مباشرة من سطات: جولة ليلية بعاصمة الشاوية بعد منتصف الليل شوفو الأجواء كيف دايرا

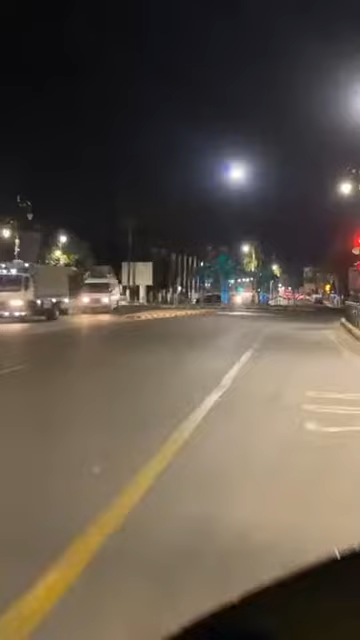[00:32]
إذا مشاهدينا الكرام مشاهدي قناة شوف تيفي، أهلا وسهلا مرحبا بكم في هذا البث المباشر الجديد من مدينة سطات عاصمة الشوية، يعني أجواء ليلية.
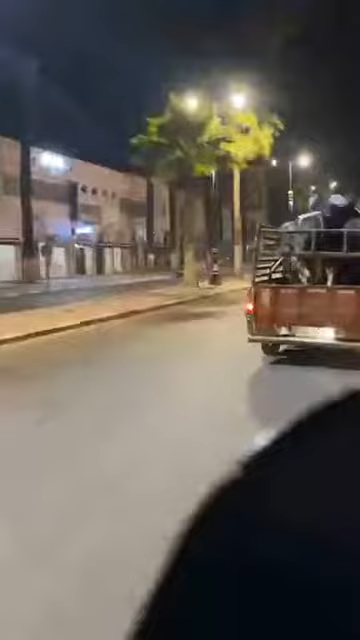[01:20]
كيف ما كتشوفوا معنا الناس كاين حاليا كاين السوق الاسبوعي
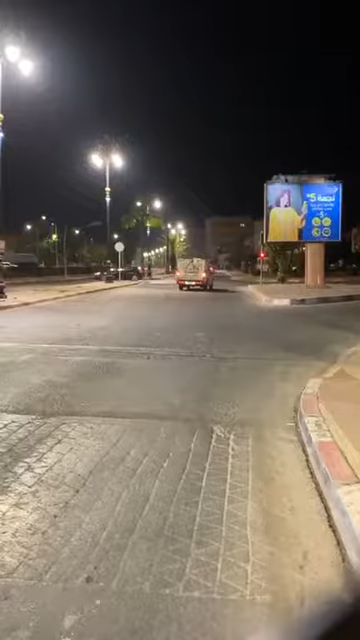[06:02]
مازال يعني الناس كيمشيو يعني بطبيعة الحال اليوم ليلة الجمعة يعني بطبيعة الحال اليوم السبت يعني ملي كتدخل الثانية عشر بعد الليل عفوا بعد منتصف الليل فيعني هنا كاين سوق السبت
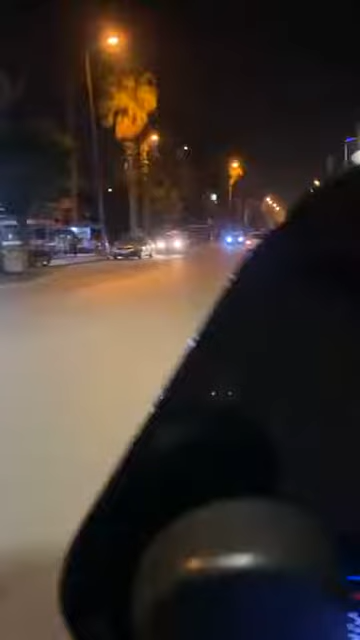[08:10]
كثيره بزاف مشاهدي الكرام. فكما كتشوفوا معنا على هذا البث المباشر من مدينه المدينة كما كتشوفوا معنا أجواء ليلية رائعة هنا في مدينة السطات.